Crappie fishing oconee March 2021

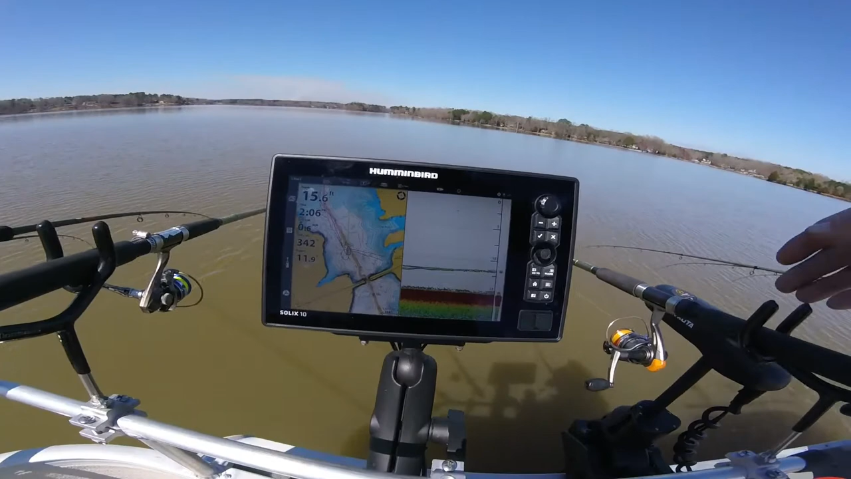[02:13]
I'm going to try and show you guys how good hummingbird is I'm hoping y'all can see that screen I'm going to pull my line up you see it went away got out from under the transducer all right now you're going to see the weight and the jig let me down you're going to see the weight come into the picture and you're going to see the jig see the jig in the weight that's the cheap version of live scope